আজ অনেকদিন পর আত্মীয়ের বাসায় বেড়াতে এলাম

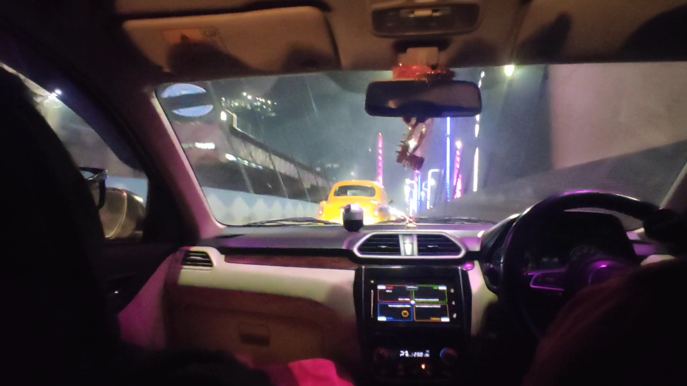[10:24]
তো আমরা বাড়ি ফিরছি, প্রথমে দিদাইকে ড্রপ করে দেবো। দিদাই এর সাথে গোয়া মাছি আজকে দিনে দিদার বাড়িতে থাকবে, আর রাতের কলকাতার ভিউটা তো আপনারা জানেনই কত ভালো লাগে রাতের বেলা আমাদের কলকাতা শহরটা।
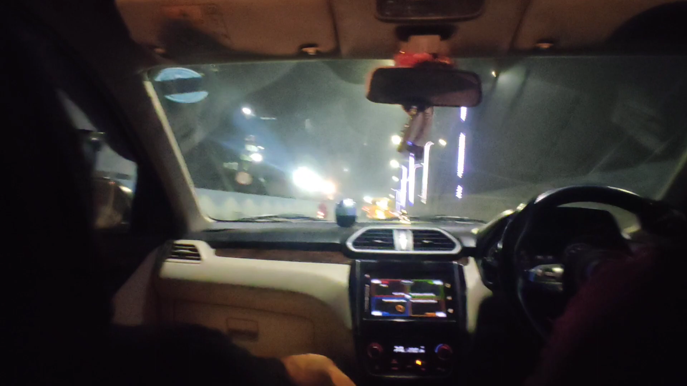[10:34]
তো ভাবলাম এই ব্রিজটার ওপর দিয়ে যখন যাচ্ছি এত লাইটিং আছে, আপনাদেরও দেখাই।